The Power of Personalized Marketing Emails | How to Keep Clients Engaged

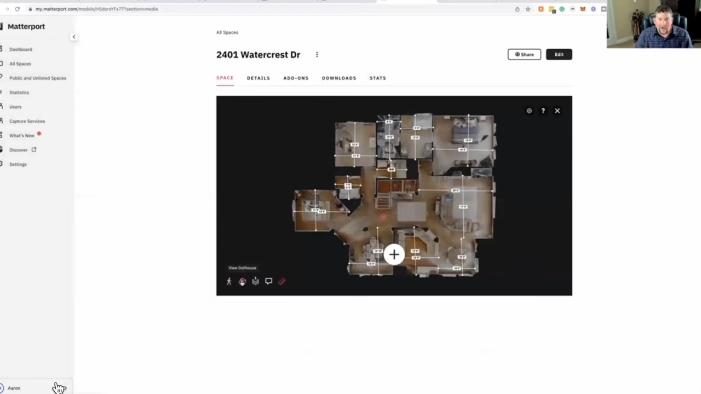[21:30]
So I can actually, whoops, I gotta get both floors in. I can go like this and spin around the house and see everything.